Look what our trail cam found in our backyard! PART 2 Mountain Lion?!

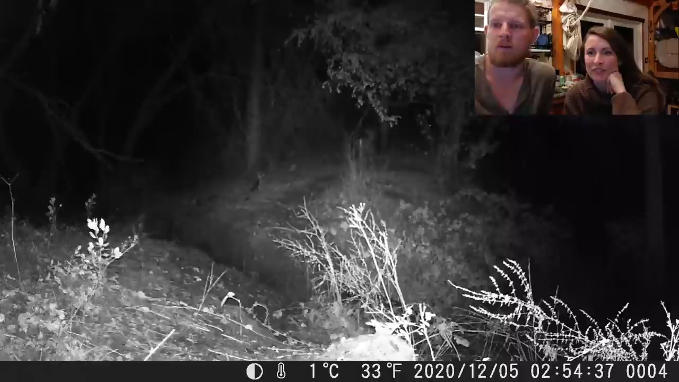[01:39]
They got scared by something. Yeah, that is weird. What spooked it? The camera. It's cool. And how crazy would that be to see a buck that's like just getting hunted by it? No, oh my Whoa. God!
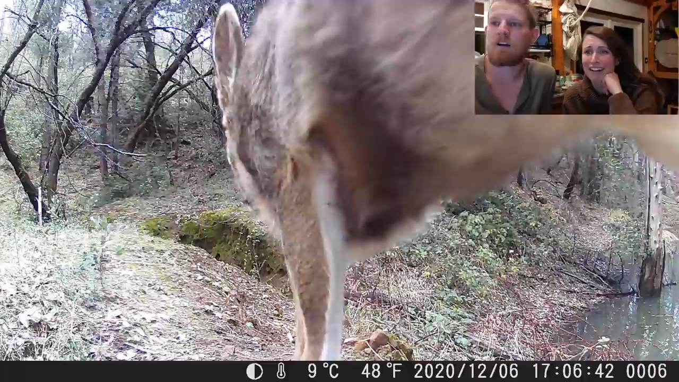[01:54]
Cute! Little fawn right next to the camera. Oh my God. Scraggly looking thing. Oh, that is so cute. Oh, look at the little tail. Wow.
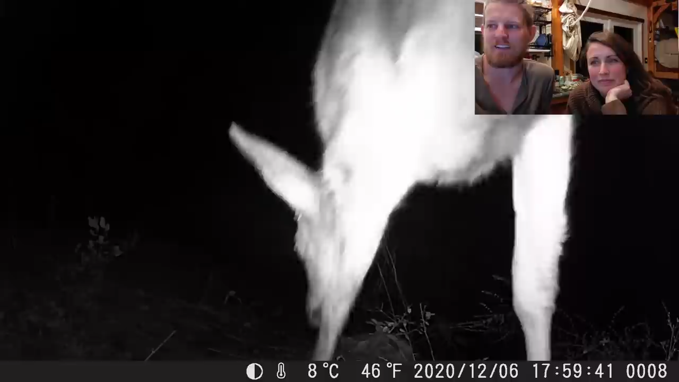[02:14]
He doesn't like us like any other animals. Is that the same one? And that looks scraggly. So cute though. So gracious. Yeah, I got that. Is this our fox?
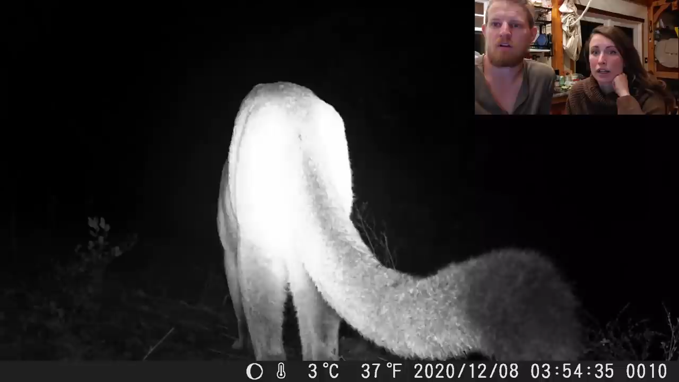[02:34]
No, I think that's it's a mountain lion. No. That's a mountain lion. 100%. No way. Yes, it is. Look at that. No. No. No. Oh my God, it is huge. That tail. You're right. That's not a fox tail. That's a long tail. Oh. No. We're literally just staring at a mountain lion butt right now. That is a big freaking beast. That tail is crazy. Oh my God. Oh, I want to see the face though.
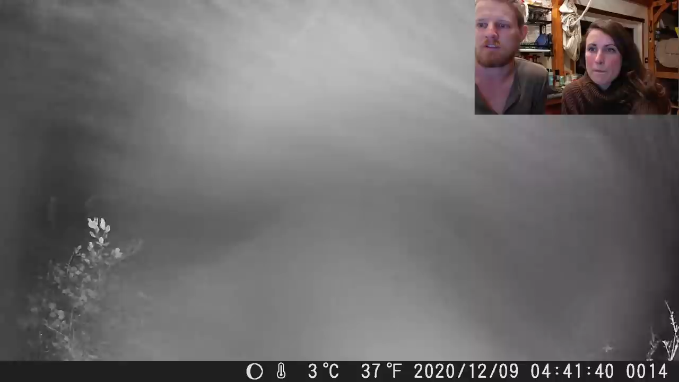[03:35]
Aww. Fox. Cute. Oh my God, yeah, see, it's so it's different. Oh my God, that was absolutely a mountain lion. It's so freaky. Wow. So soon. Oh my God. Ooh. Hello. Oh, I didn't even see it at first. I was like, where is that? It's like not moving.